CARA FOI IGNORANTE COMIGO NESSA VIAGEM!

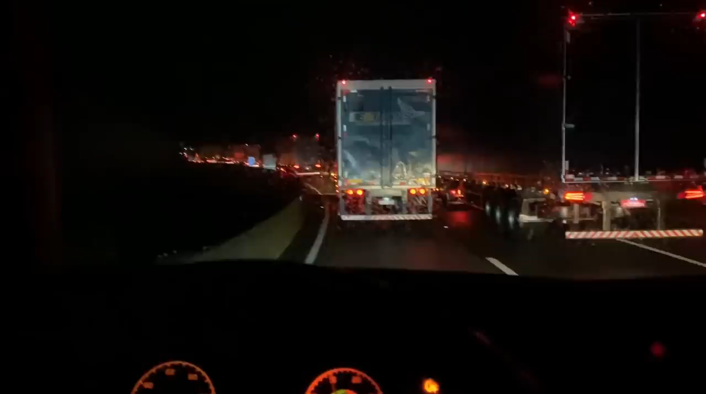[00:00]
É, comecei uma viajada com fila já Fila aqui depois da divisa aqui Sei lá o que que é esse acidente Complicado é esse arranjo de para Que que, olha